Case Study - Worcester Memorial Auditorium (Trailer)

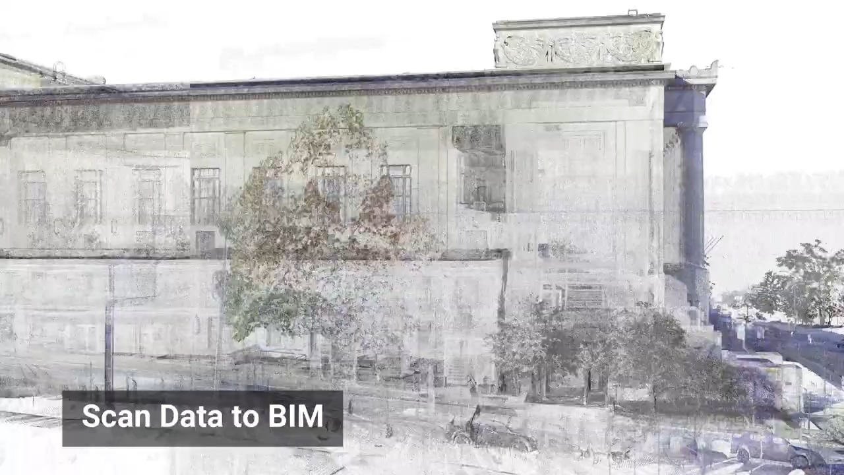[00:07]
Existing Conditions was able to provide DBVW architects with the best situational awareness through 3D laser scanning and a 3D Revit model.